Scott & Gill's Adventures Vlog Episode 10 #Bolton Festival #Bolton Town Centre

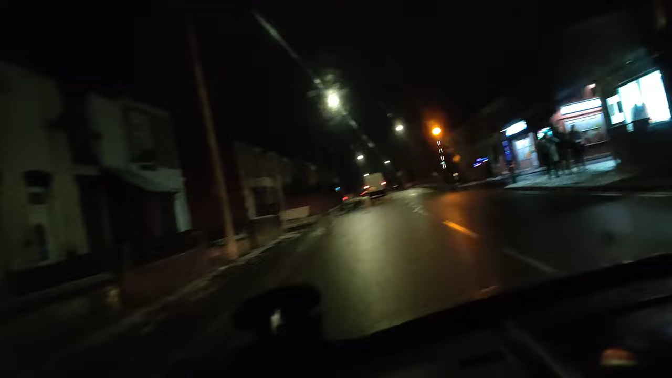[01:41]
Let's get ready to rumbles. Look at all that snow. It's been snowing today, guys. Oh yeah, there's Mr. It's Grinch. Here's a Grinch.
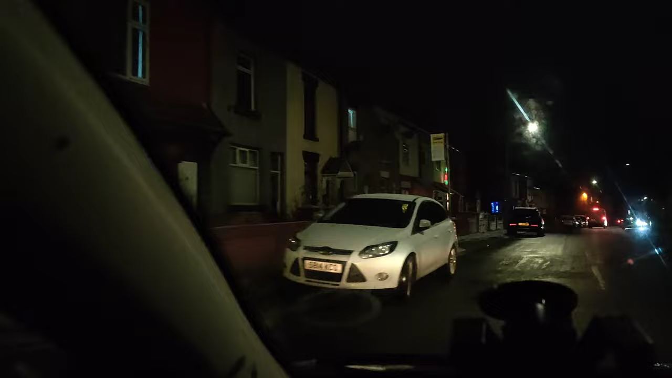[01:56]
Oh yeah, I can see it there. Oh my god. That's lying down a bit. Well, yeah, I can see it there.
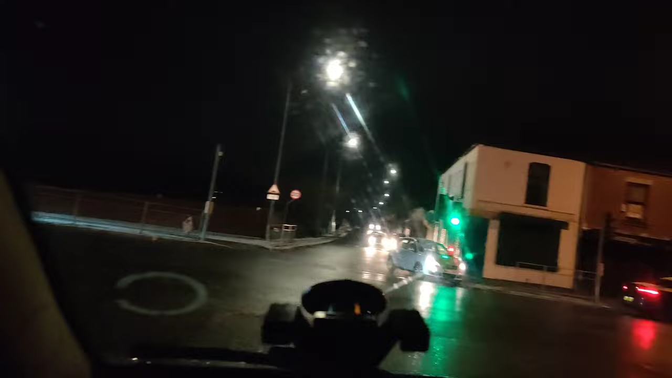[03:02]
It's bloody. Look at it on here. It's -1. Okay. Ah! They're all going to the big light. Everybody's getting packed out here. Woo, woo.
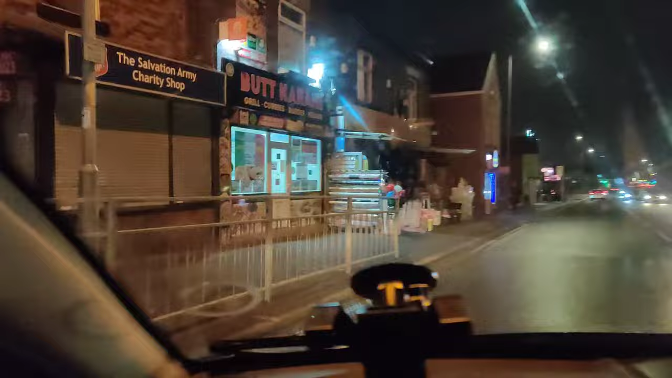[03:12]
Right, so we're just heading down to, into the middle of Bolton now. We're on St. Helens Road. So we'll see you there, guys. I'll come back on camera when we're there. See you there. Peace out. Look at that, guys. Some lights. We're just in Bolton now. Say hello. Hello. Hello, guys. No, we're just in Bolton now.